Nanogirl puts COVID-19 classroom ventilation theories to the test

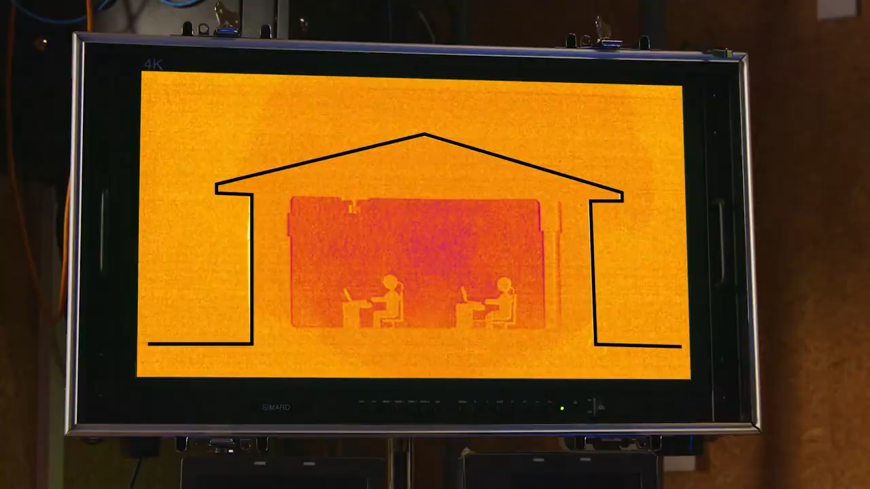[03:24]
What you can see is how the breath comes out of our mouth and noses and
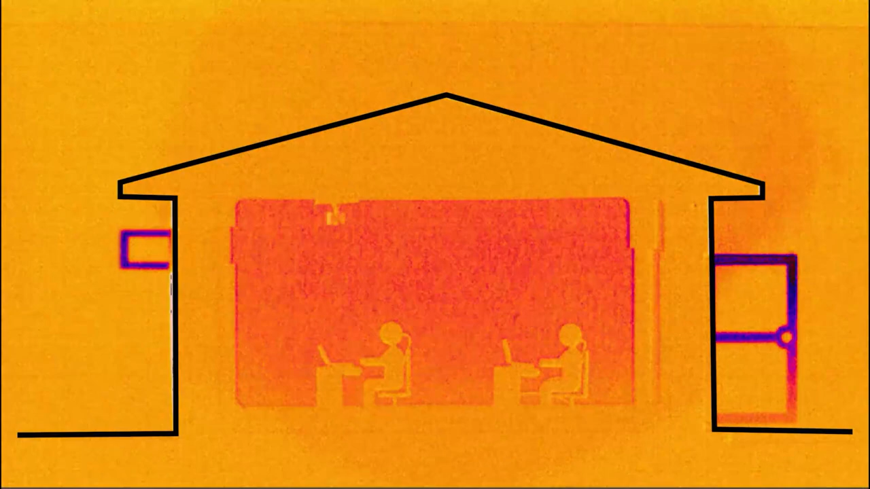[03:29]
how we can use this information to learn how not to breathe onto each other or how to get that breath out of the room.